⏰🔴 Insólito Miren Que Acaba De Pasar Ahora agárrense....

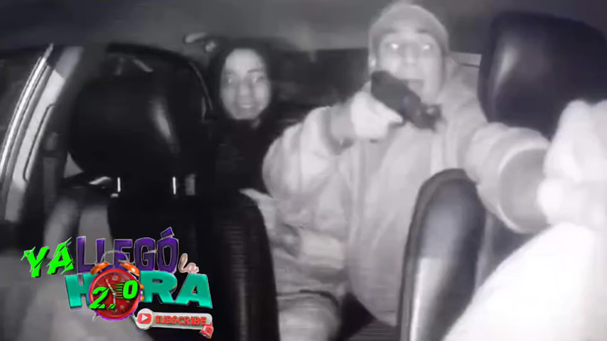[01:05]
Bueno, señores, los asaltantes no perdonan. Asaltan a un taxista de Uber de la tercera edad en Santiago. Un taxista de Uber perteneciente a la tercera edad fue víctima de un robo a mano armada